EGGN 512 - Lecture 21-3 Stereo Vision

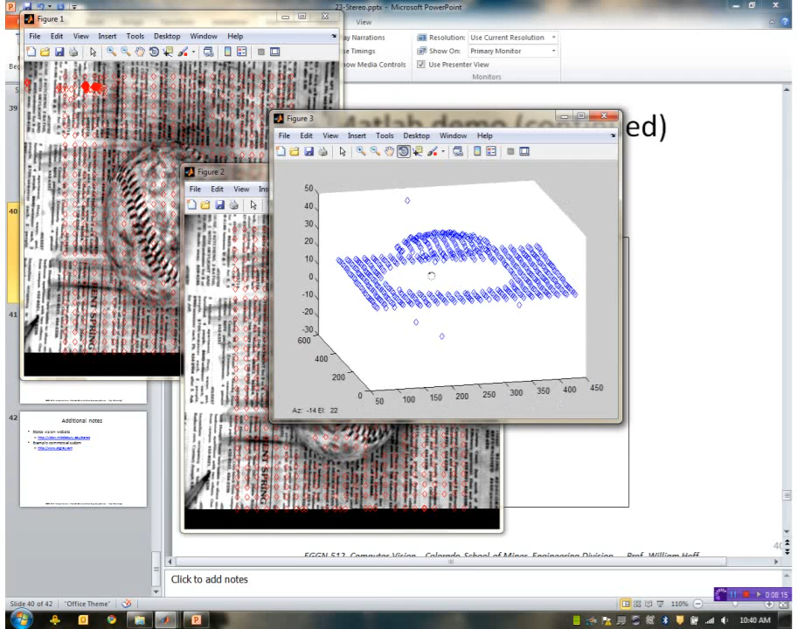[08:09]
There are some mismatches you can see down here. So there, no other, I didn't use any smoothness constraints or ordering constraints or anything like that.